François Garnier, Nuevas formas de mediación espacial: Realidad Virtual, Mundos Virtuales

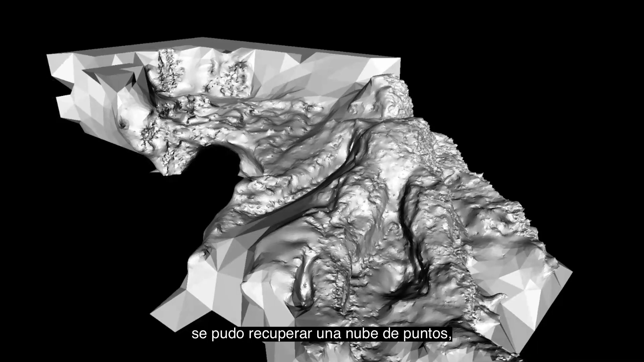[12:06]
on a pu récupérer un nuage de points et à partir de ce nuage de points,
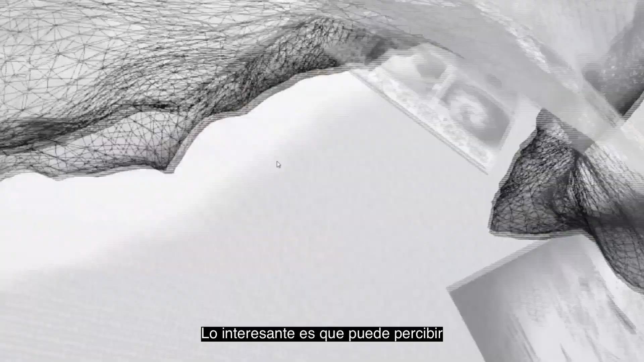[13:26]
Donc là, ce qui est assez intéressant, c'est qu'elle est capable de percevoir et même presque de toucher